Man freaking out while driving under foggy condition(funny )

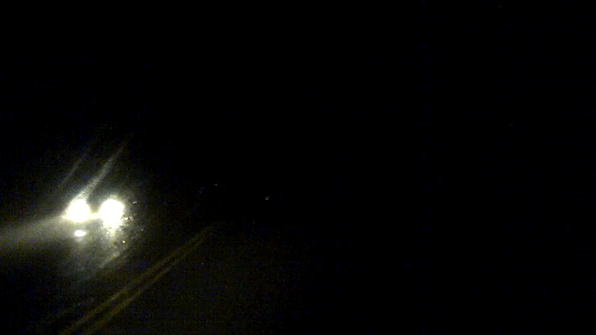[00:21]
I can't see nothing I'll use the neat old name to determine Who I am So so so Fuggy Okay that's alright that's not too bad